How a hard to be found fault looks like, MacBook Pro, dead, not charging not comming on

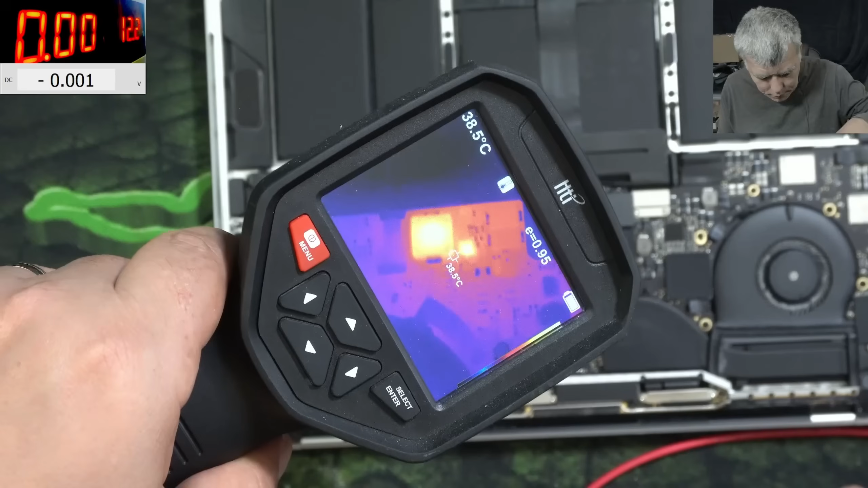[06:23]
Yeah I think it's the charging coil. Let's check. This coil is the charging coil.
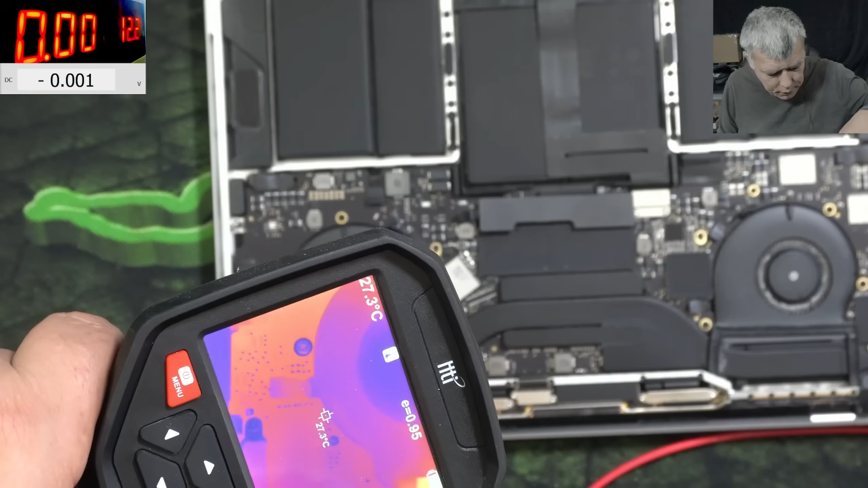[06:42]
On screen: spot 27.3°C
Because you know it has some resistance.
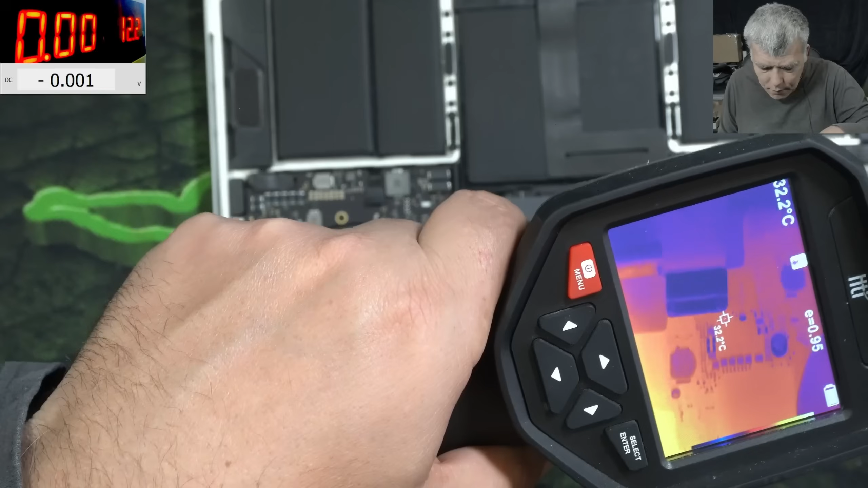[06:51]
But no I can't see anything. No nothing.
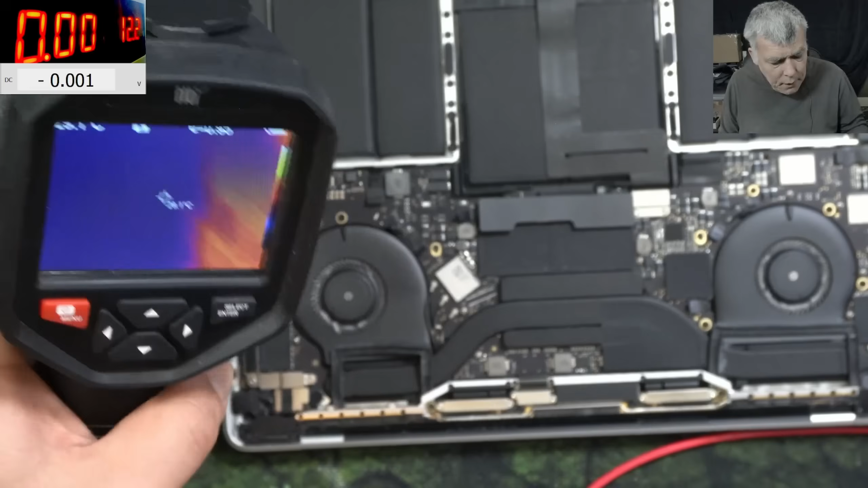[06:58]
A dead battery yeah. So some people it will think a dead battery. You can't check a dead battery. I mean a dead battery to not have 10 ohms.